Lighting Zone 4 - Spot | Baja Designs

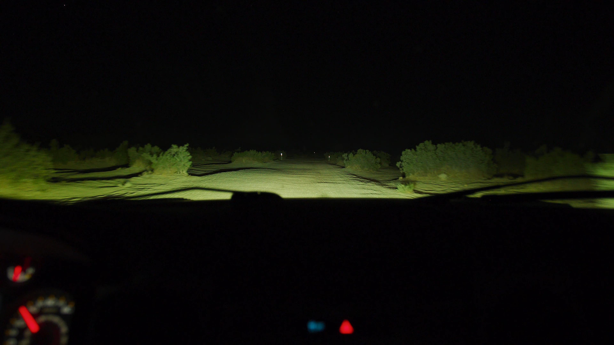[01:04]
If mounting in these locations, consider keeping your spotlights turned off when not in need of distance lighting until necessary, to avoid glare from dust and fog, reduce power consumption, and to avoid eye fatigue caused by trying to focus on a zone that's not an immediate concern.